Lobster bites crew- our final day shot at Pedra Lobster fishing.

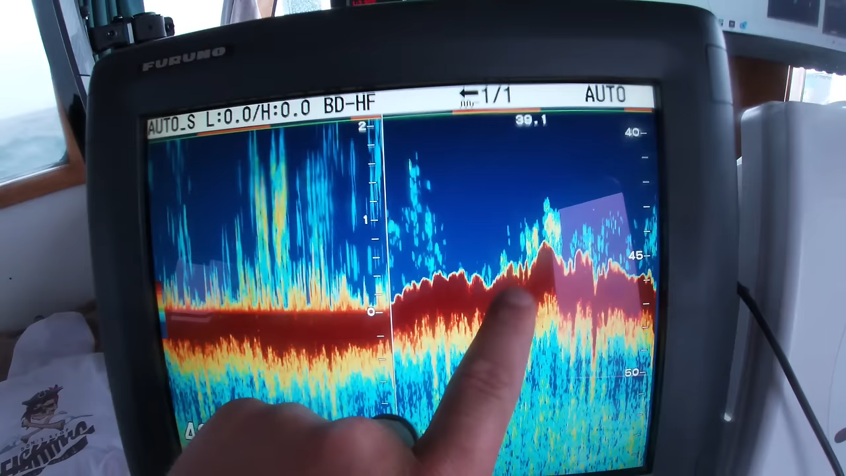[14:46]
I was trying to shoot little lumps like this time,